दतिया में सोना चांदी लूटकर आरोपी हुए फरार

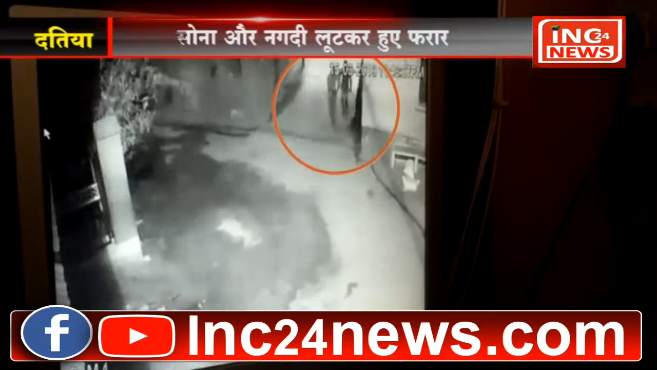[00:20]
سی سی ٹی وی کیمرے میں بھی قید ہو گئے کوتوالی پولیس سی سی ٹی وی پوٹیج شیئر کے آدھار پر بدماشوں کی تلاش میں جھٹی ہے